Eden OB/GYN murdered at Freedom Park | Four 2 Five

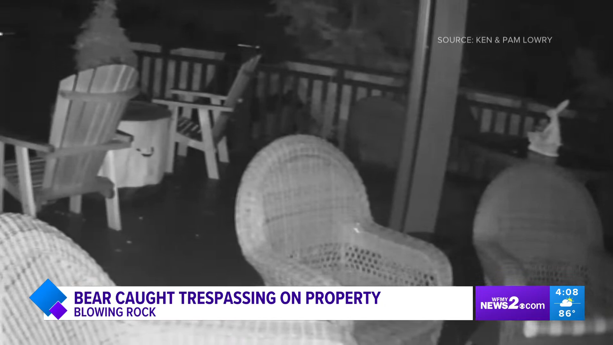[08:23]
If you look closely, you can see a bear trespassing on their deck. He walks up and even looks over the balcony like he pretty much owns the place before walking off. Now, this wasn't the first bear they saw on the property. Actually, a couple years back, they caught this one stealing from a bird feeder, and the bear just pulled it down and just kept it going. I'm just gonna take this with me.